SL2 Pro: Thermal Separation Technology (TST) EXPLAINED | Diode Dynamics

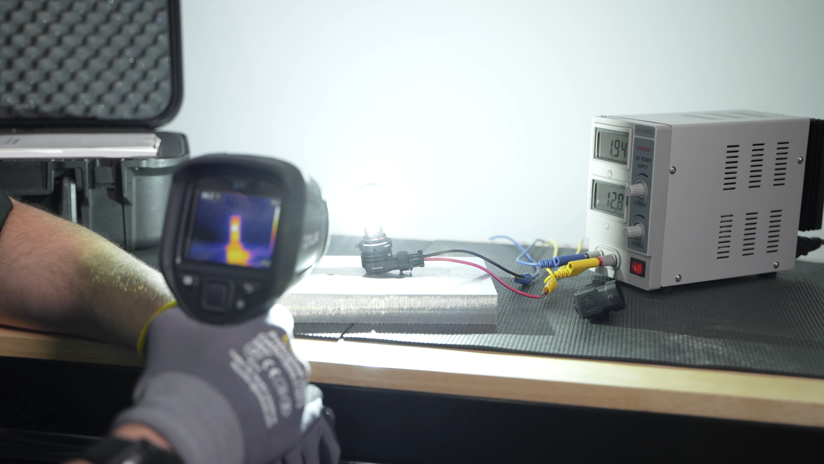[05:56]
So you can see that's the benefits of this thermal separation technology with the new TST LEDs available on the new SL2 Pro.